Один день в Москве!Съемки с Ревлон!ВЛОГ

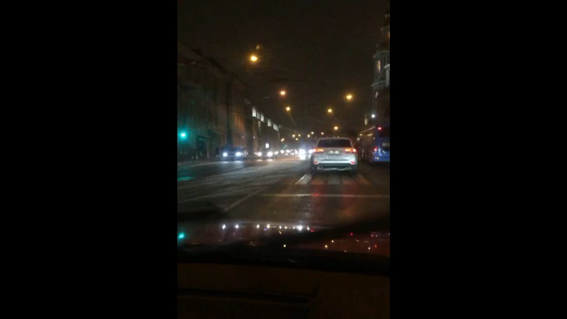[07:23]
Есть очень красивые места. Все горит в огнях. Здорово. А мне уже скоро домой.